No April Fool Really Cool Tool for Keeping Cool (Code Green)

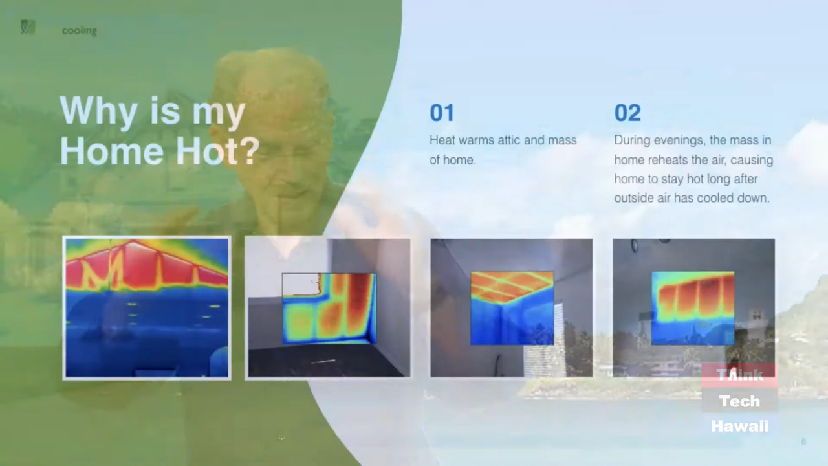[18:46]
before you get all that nice deep red, the redder it is, the hotter it is, turn on a whole house fan and you could watch red fade, fade, fade, fade, and go down into... Yellow, green, and then blue. Exactly. Yep.
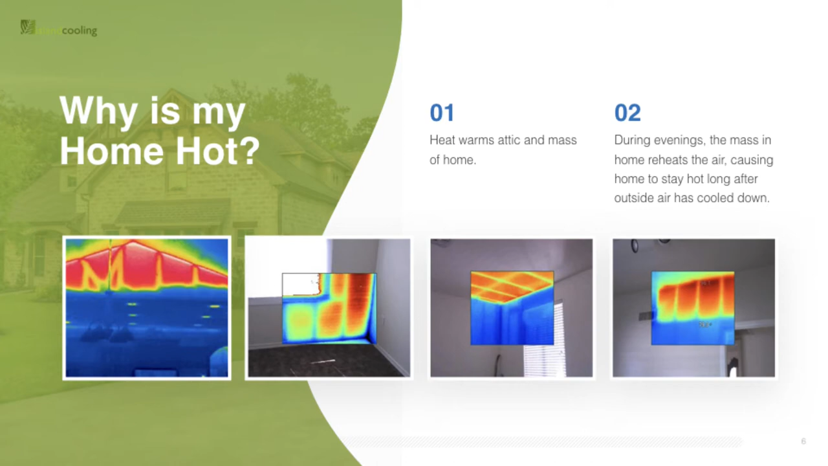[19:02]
And again, the temperature... Well, give us a hypothetical, a best-case hypothetical. Sure. If you walk into a really hot home soaking in the beach, yeah.